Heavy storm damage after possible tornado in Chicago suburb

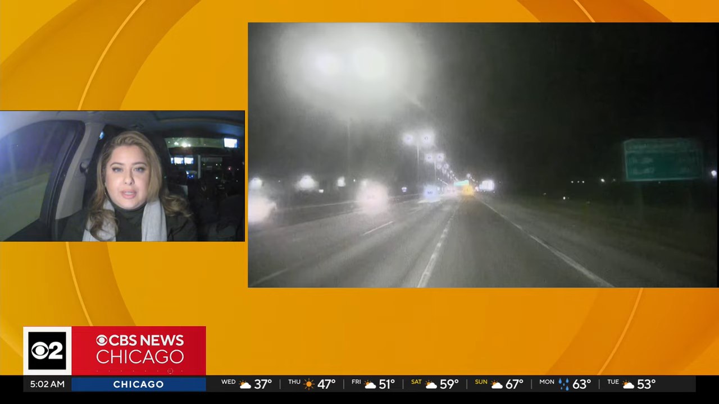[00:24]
We'll show you our road camera right now.
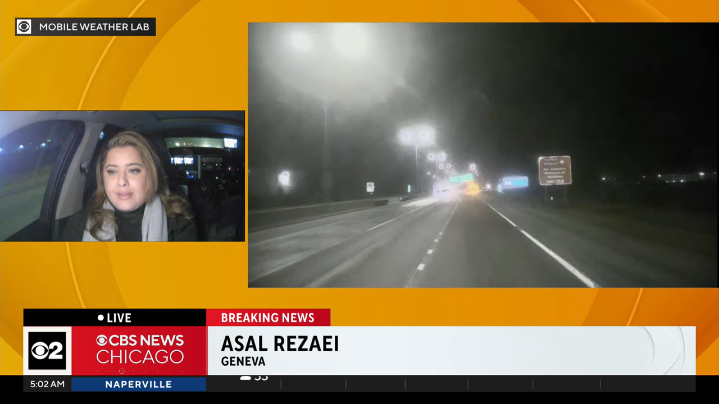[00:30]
You'll see we're heading west on 88 right now going towards Geneva. Also going to check out a different area that the fire department reported that tornado did touch down last night,